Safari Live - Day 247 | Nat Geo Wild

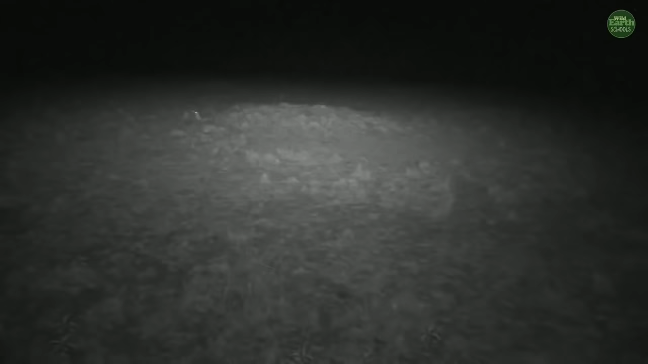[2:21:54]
That's just so natural, and that's how their eyes should be naturally. But because it's at night, they tend to reflect and shine as she's looking at us. She must be a very hungry cheetah, and having done such a big job, she is feeding, and she has to eat very quickly, because once the hyenas sense the smell,
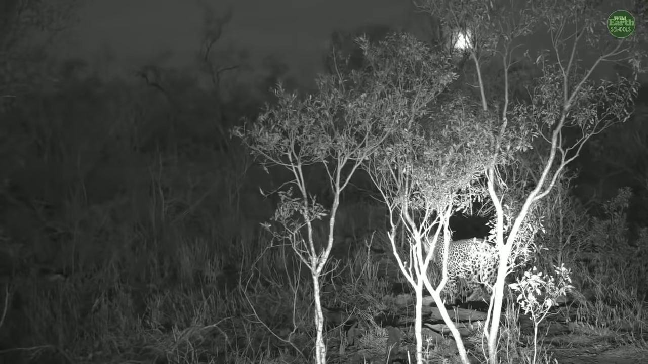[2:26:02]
You can see the moon in the background and him just slowly kind of coasting through. Now, a leopard really gets active at this time of the night. They are known as crepuscular animals. So what crepuscular means is animals that are active at dawn and dusk, and then around that time. So this is the perfect time for a leopard.
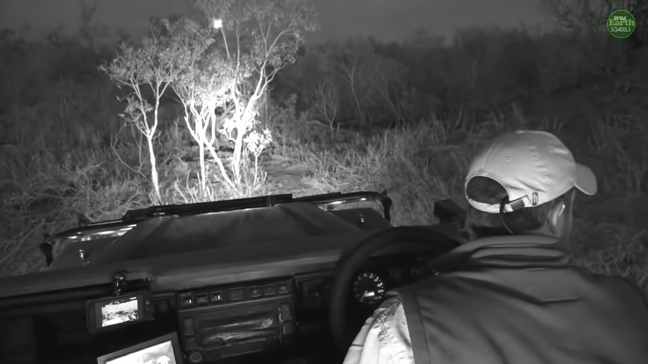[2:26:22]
They camouflage incredibly well, and so now, at this time, if it moves through these thickets, it's the perfect time not only to be walking around without being seen by prey animals, but also it allows them to do a lot of scent marking in the cooler parts of the day. It's very hot during the day here in Africa, and so with an animal that's got a big fur coat, it's not very pleasant to be walking around. So you'll find that they walk around more at night when they're marking territory, because they're very, very active, and that means that they've got to try and kind of keep cool. And so walking now is better than walking in the sort of middle of the day when it's warmer.
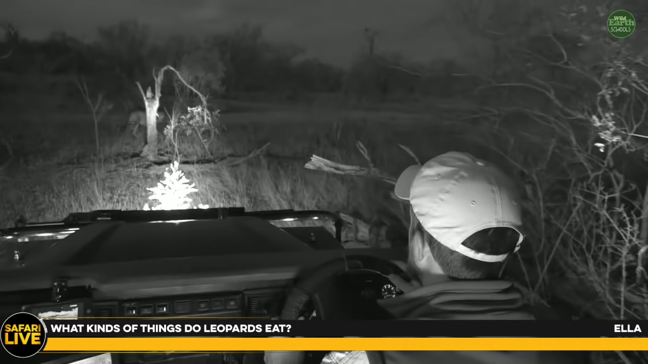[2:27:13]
Well, leopards will eat all kinds of things. So they have probably the widest array of food items out of any of the predators that we get here in Africa. And so they will go after things like insects even, so termites, all the way up to mice and rats. And then they go all the way through all the antelopes that we get out here, even up to baby rhinos, baby hippos, and baby elephants. So they hunt very big things as well as very small things.
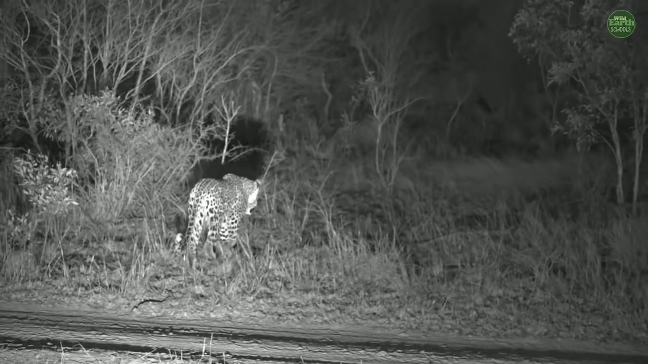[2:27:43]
So anything they can get, really, they will go after, as well as they'll even scavenge. Now, that means that they'll find anything that's dead already, they'll also eat. So, you know, they do go after many different things in their life. And you know, one of their favorite animals that they eat out here in the Sabi Sands is a thing called an impala. Now, I'm pretty sure we're going to see an impala shortly, because I can hear one shouting at this leopard. So while I try and catch up with him, we'll probably see the impalas shortly in this area. And those are the things that leopards really love to eat.
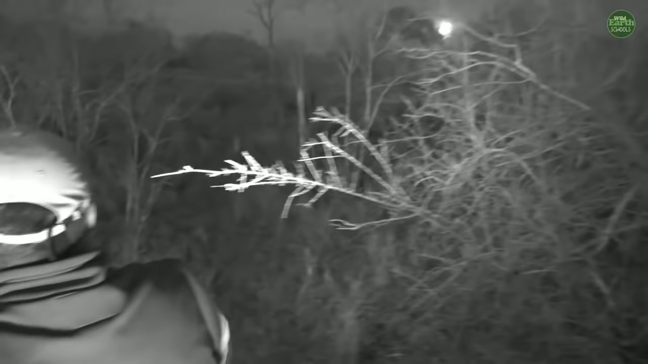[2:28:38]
Right, let's try to get through this side. So while we try and find a way through this thicket and see if we can make it through, let's send you back across to David in the Mara, who's still with his cheetah as it eats its meal. Boys and girls, I'm sure you have learned a lot about leopards, and you just heard they eat a lot of meat, and the cheetah is the same.
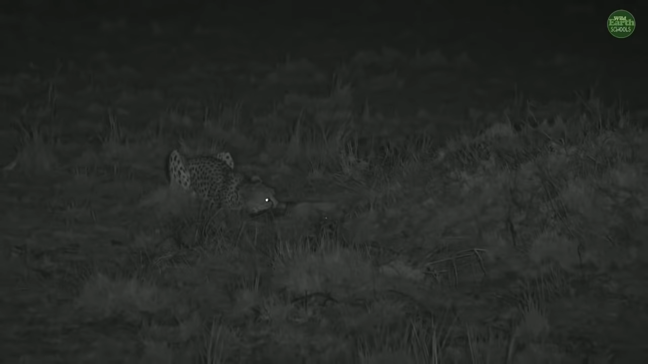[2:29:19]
But this particular one here is eating an antelope called Thompson gazelle. Now, there's a bit of a big difference between cheetahs and leopards. Duck, well, for these cats to be able to be effective when they hunt,
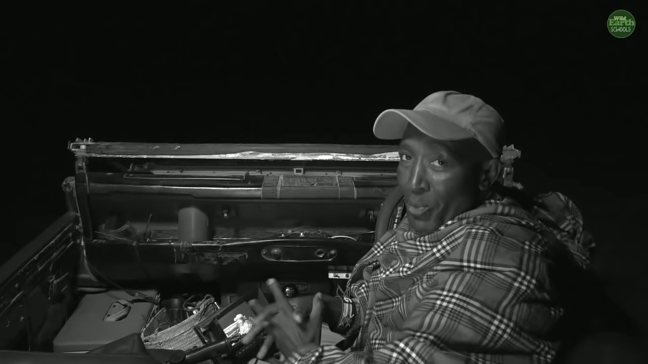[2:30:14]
So this cheetah, when she, you know, left running, we never saw her actually running, and then she brought this Thompson gazelle down.
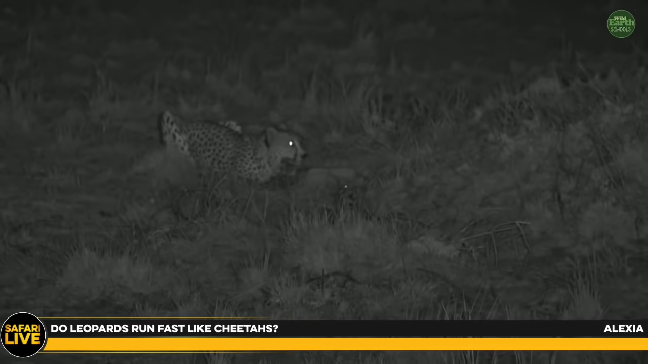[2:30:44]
I would say leopards do half the speed of cheetahs. Of all the animals in the world, Alexia, cheetahs are the fastest, and they can comfortably do about 70 miles in an hour. Can you imagine, Alexia? They just run like a small cow. I was talking of the differences between feeding habits of cheetahs and leopards. Now, if she eats this Thompson gazelle or antelope she is eating and she's full, chances are she might wake up and go and leave it.
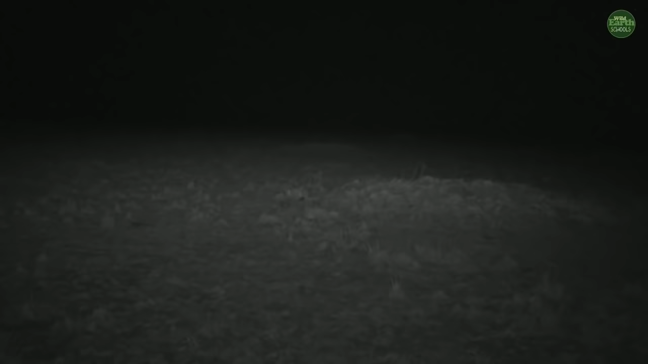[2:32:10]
She'll make sure she eats enough before she leaves it. And as I said earlier, she has to eat very quickly, making sure before the hyenas pick the smell of this Thompson gazelle, she'll be full. Now, because it's still very fresh, the smell is not out there, number one. And then two, it's at night. James' biggest concerns for cheetahs operators are leopards, lions, and hyenas.
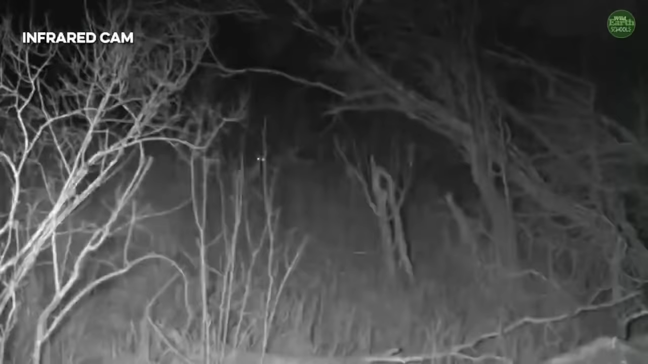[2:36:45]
So there's a very small animal standing there at the moment. So we are very much safe because these animals, when seeing us all the time, they don't get aggressive.
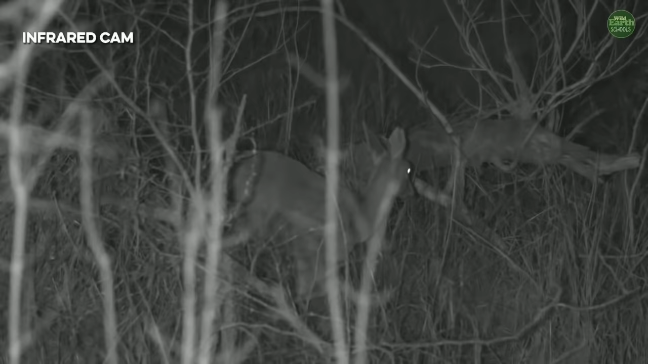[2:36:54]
They don't worry about us. They just see us as part of the car. They cannot distinguish between this car and myself. Look at that. So that is one of the animals that are much more active during the night.
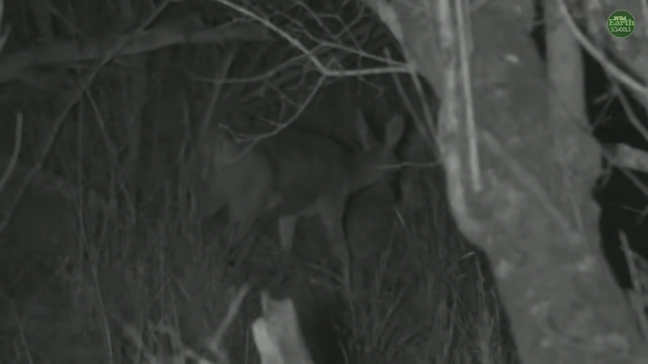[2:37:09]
And this is a female because it doesn't have horns. This is called a duiker. A duiker is an animal which feed on leaves. So the animals that feed on leaves, we call them browsers. So they are much more now active at night.
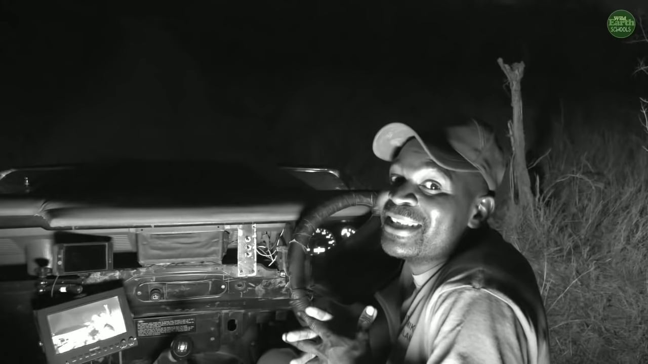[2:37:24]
But to be active at night is not nice because it's when the predators, those that hunt, are much more active. So these animals are the animals who are on high risk. So I can see that that duiker got disappeared now. Braylon, it's never easy for us to get scared because we are very used to these animals.